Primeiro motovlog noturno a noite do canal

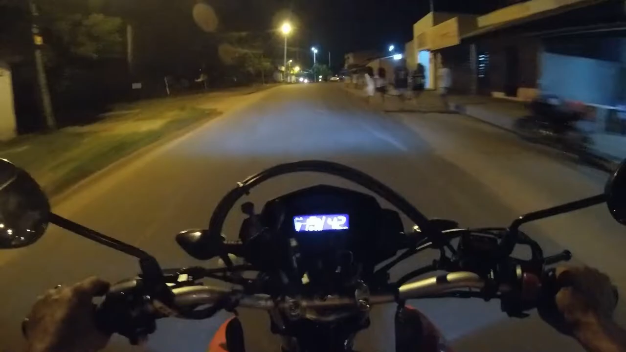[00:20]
O movimento lá tá intenso. O movimento tá intenso. Mostrar para vocês como é que tá o sistema lá. Prefeito, governador.
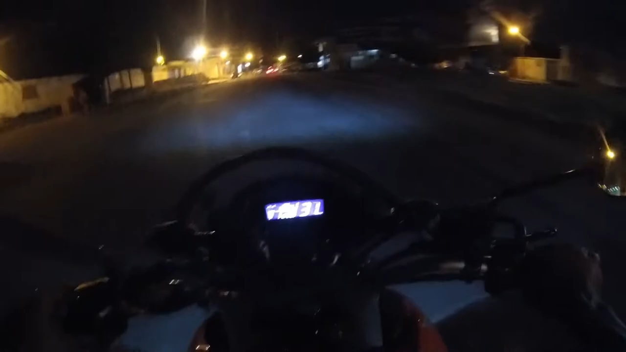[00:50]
Vou só dar uma pisadinha lá rapidinho pra mostrar pra vocês. E ver aí como é que fica as gravações noturnas à noite. Noturnas à noite. Eita, meu Deus, é nóis. Eu peço o like de vocês, galera. Deixa o like.
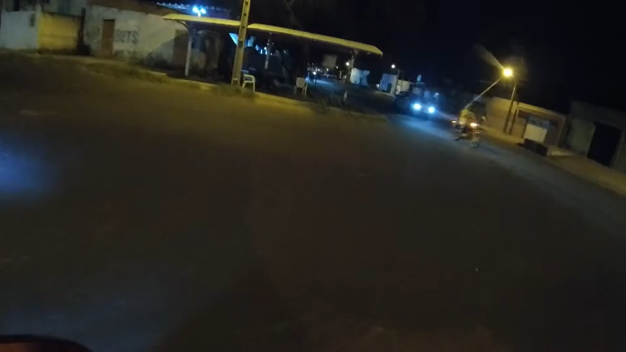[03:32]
Vou dar só uma pisadinha aqui pra ver aqui o movimento da praça.
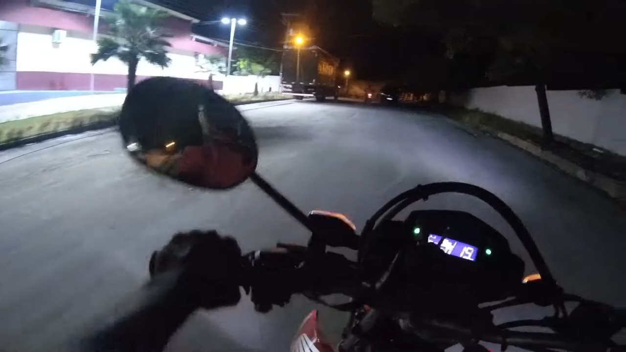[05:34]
Fazer a volta aqui. Tá mais bonitinho pra cá. Tem um jardinzinho da hora.